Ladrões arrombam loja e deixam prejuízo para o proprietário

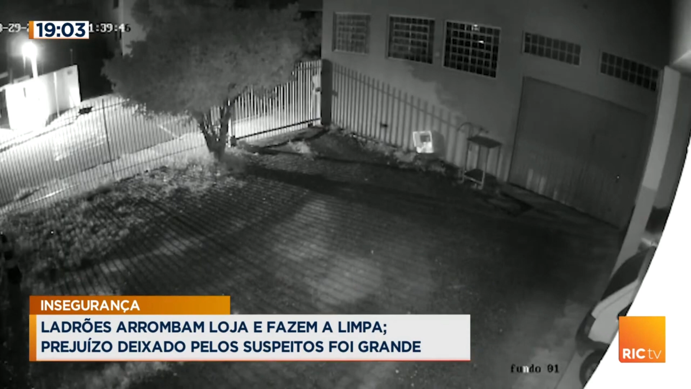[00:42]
Esta outra câmera, outro flagrante. Os dois homens pulam o muro lateral e por uma janela conseguem ter acesso à parte interna da loja. Enquanto isso, a mulher esperava do lado de fora para alertar caso a polícia chegasse. Na loja, os criminosos fizeram a limpa.